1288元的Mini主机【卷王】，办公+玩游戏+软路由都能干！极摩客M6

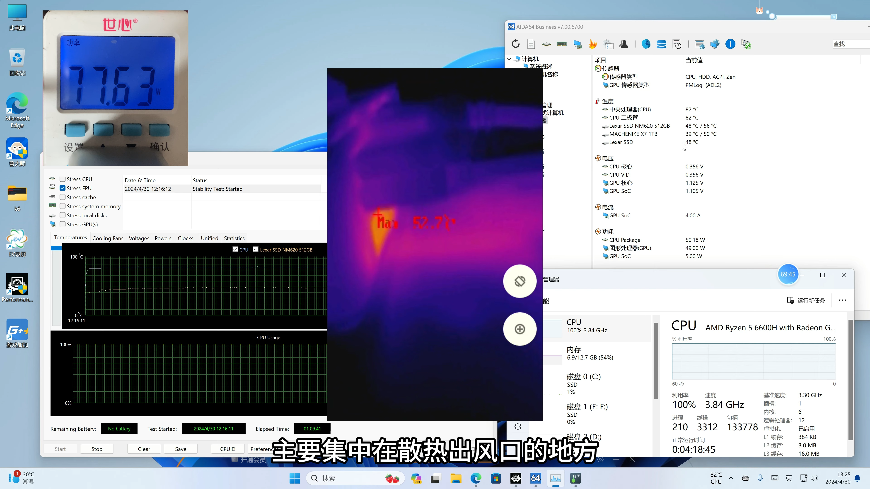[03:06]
用红外测试机器的温度主要集中在散热出风口的地方那最高呢是52度像这个小主机我们可以做什么呢首先我们来看一下它游戏